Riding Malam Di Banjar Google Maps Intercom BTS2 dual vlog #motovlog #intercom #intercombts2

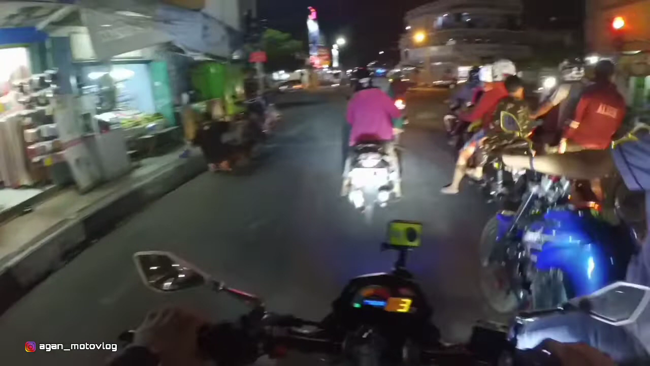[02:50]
Kita ambil lurus dulu aja deh, ya. Lurus, lurus. Kemana nih? Kemana nih? Kemana nih? Lurus, lurus. Lurus, lurus aja ya, atau ke kanan? Lurus, lurus. Kanan aja deh. Iya, kanan, kanan. Kita ambil kanan aja. Mending lurus kan? Biar lewat alun-alun gitu, biar melihat suasana alun-alun Kota Banjar di malam hari, kawan ya. Jadi ini dia cuy Kota Banjar ya. Kota Banjar itu berada di ujung timur Provinsi Jawa Barat dan berbatasan langsung dengan Kabupaten Ciamis dan Cilacap.
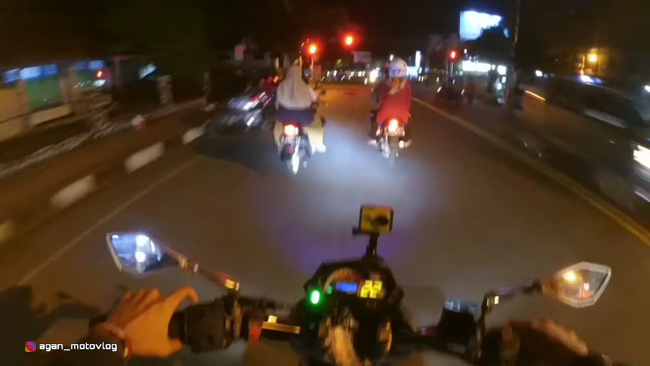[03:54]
Setelah 100 meter, belok kiri ke Jalan Nasional 18. Oke, belok kiri. Belok kiri ke Jalan Nasional 18. Iya, iya.
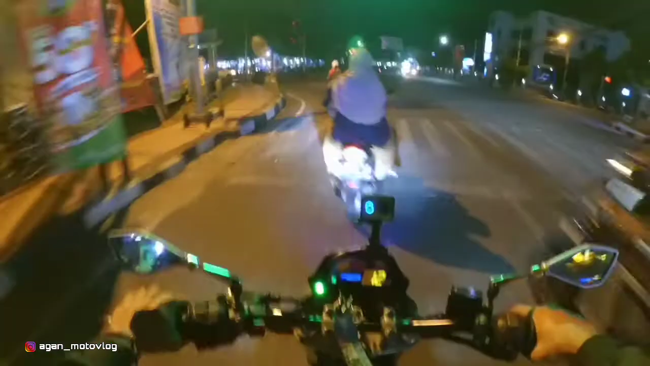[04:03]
Aduh, ini si bapak nggak pakai sen untuk berbeloknya, kawan ya. Oke, nah ini dia cuy, di sebelah kanan ya. Sebelah kanan, lalu Kota Banjar. Setelah 200 meter, terus lurus ke Jalan Perintis Kemerdekaan. Oke, Jalan Perintis Kemerdekaan ya. Oke, siap. Oke, jadi lapar juga di malam ini kawan ya, gua ini belum makan. Kenapa belum makan, Gan? Enggak keburu lah. Tadi gua pulangnya itu sore terus banget.
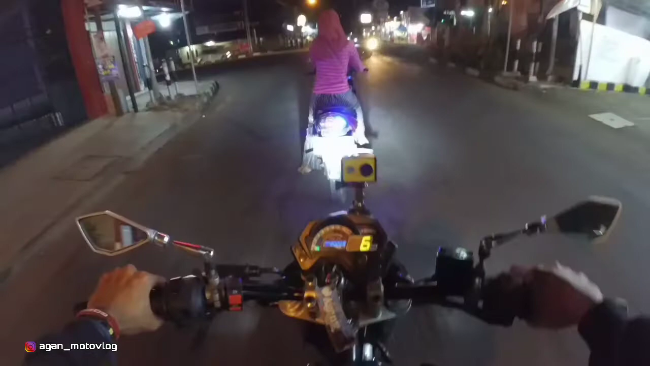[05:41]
Seharusnya lampu sen itu warna kuning. Oke, jadi buat teman-teman semuanya jangan ikuti kawan ya kendaraan yang di depan ini.
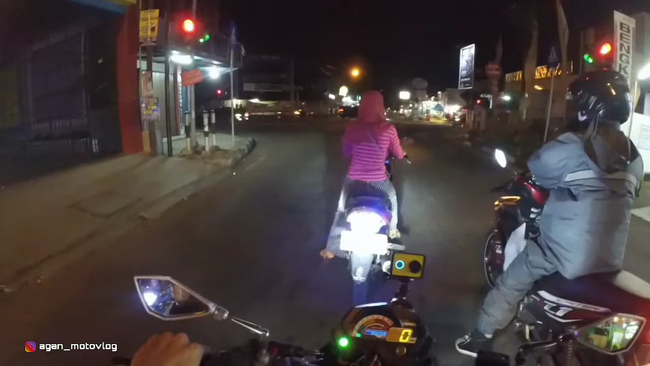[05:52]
Jadi kalian harus gunakan lampu yang sesuai dengan standar kebutuhan lalu lintas kawan ya. Soalnya lampu sen itu berwarna kuning harusnya.
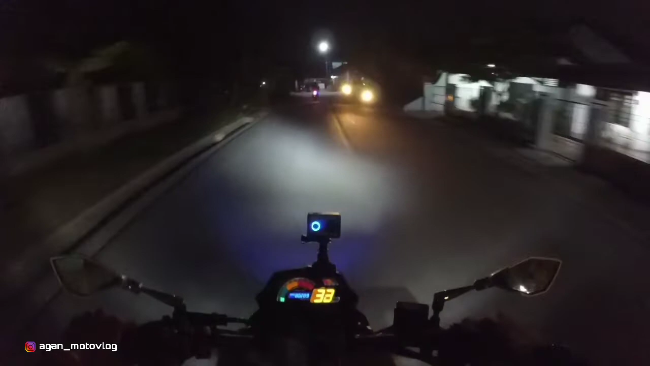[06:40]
Lalu tujuan Anda nanti berada di sebelah kiri. Kancora ya. Oke. Kita ambil kanan.
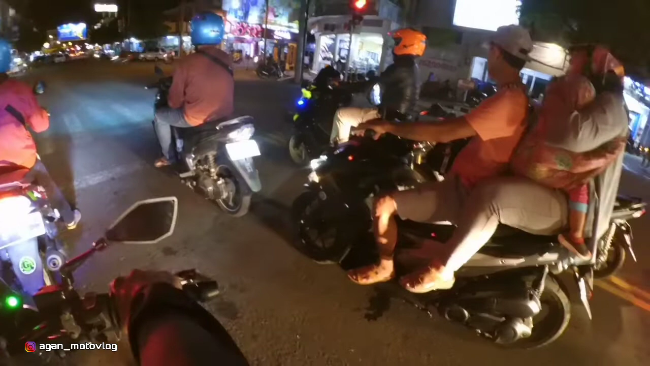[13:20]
Oke, jadi buat teman-teman semuanya ya kalau kita berkendara kita harus menggunakan helm, men. Oke, ini enggak menggunakan helm ya. Jadi buat teman semuanya ya helm itu untuk keselamatan kawan ya. Oke, apalagi di bapak-bapak yang sebelah kanan gua enggak sanggup untuk menengok. Takutnya dia gua pas nengok dia nengok gua. Nanti gua ditonjok. Oke, jadi alangkah baiknya kalian menggunakan helm, men.
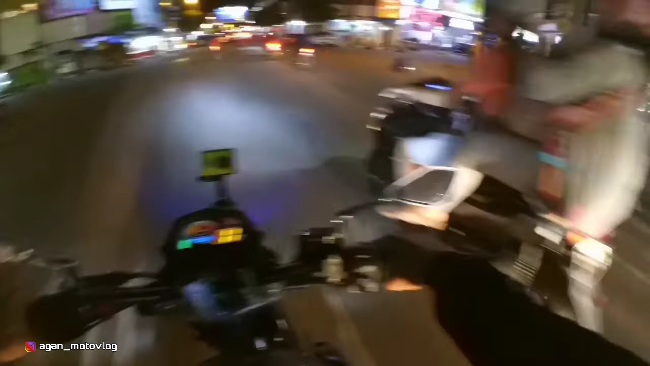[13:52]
No, ibu-ibu sama bapak-bapak terus bawa anak yang ya?
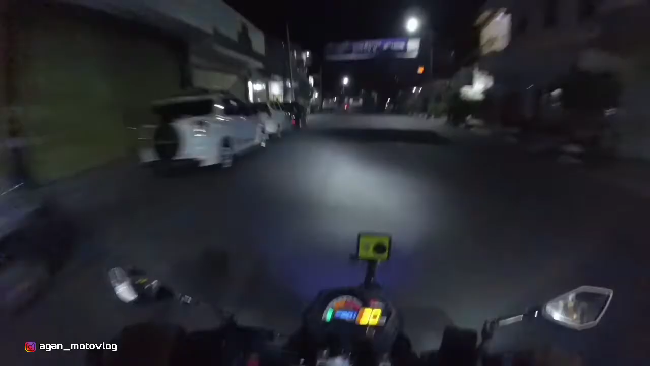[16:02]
Oke, ini lagi pengaman ya di gereja yang tepatnya sekarang tuh hari Minggu. Hari Minggu ya, mungkin lagi ada ibadah. Ibadah, ibadah.